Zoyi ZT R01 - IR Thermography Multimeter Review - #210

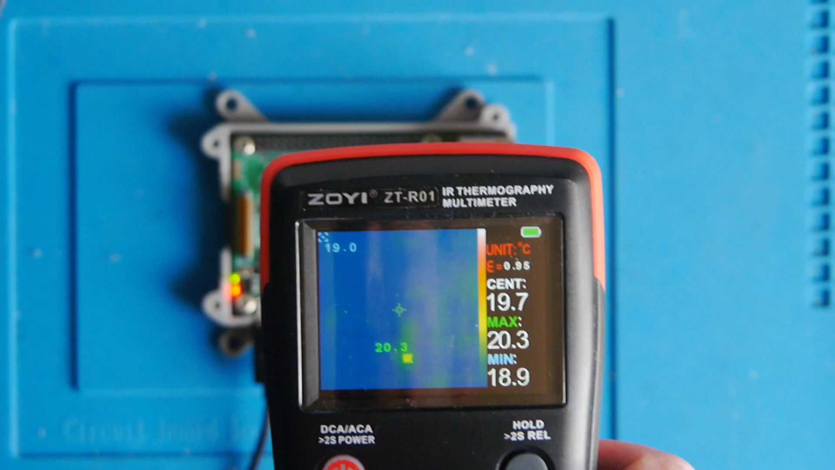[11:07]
On screen: max 20.3°C, min 18.9°C
some things starting to get warm up that's the voltage regulator i think yeah it is that's the voltage regulator and
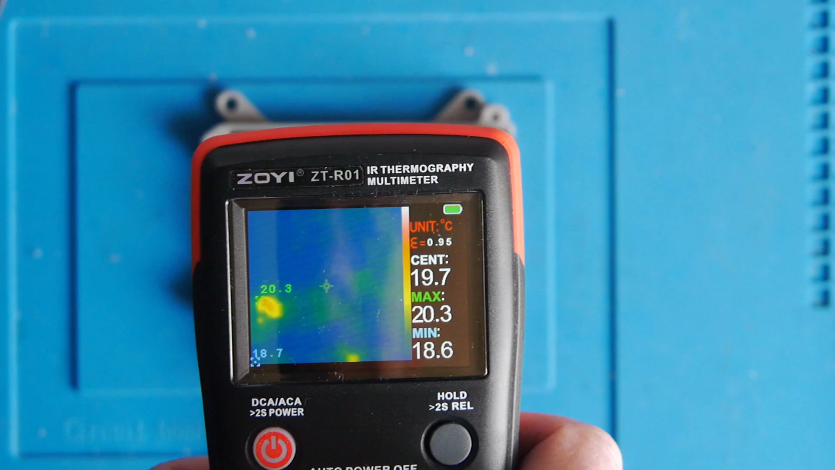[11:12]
On screen: max 20.3°C
where you're now starting to get that large splodge that's the the system on a chip and immediately to its right in the center of the screen is um i
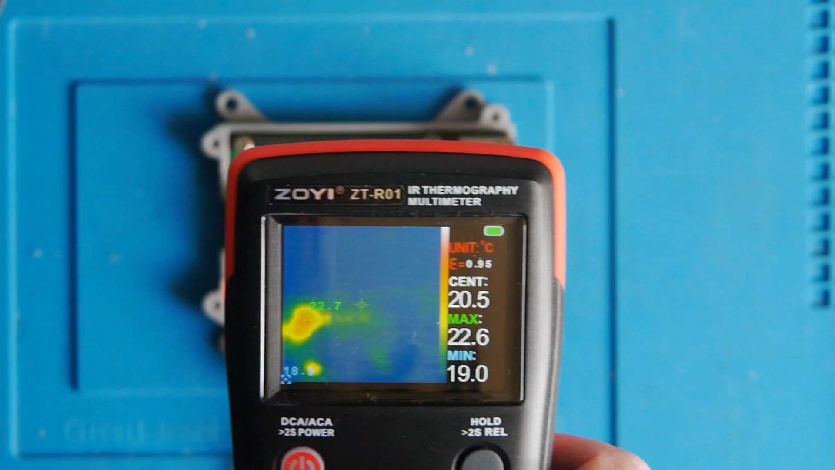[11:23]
On screen: max 22.6°C, min 19.0°C
think that's the ram actually they've got heat sinks on which i didn't put on when i bought it so not 100 sure but there you go that's um that's it showing up the uh the heat of the of the computer board starting up i'll
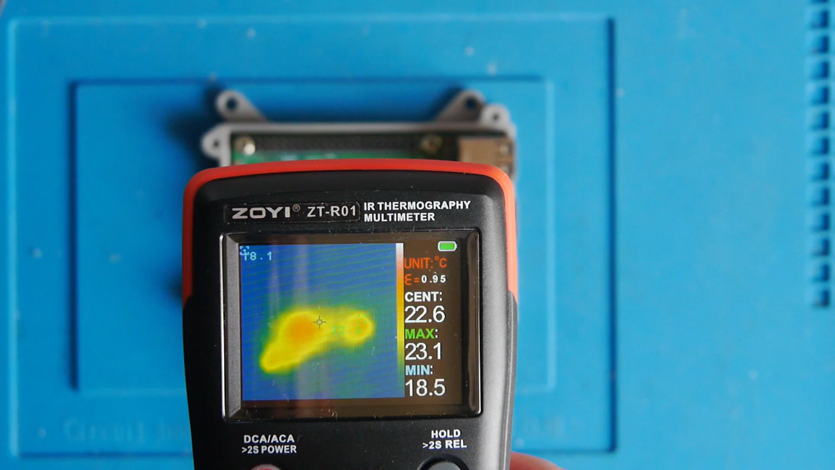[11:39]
On screen: max 23.1°C, min 18.5°C
get grab a screen of that for you now of course this is a very useful um item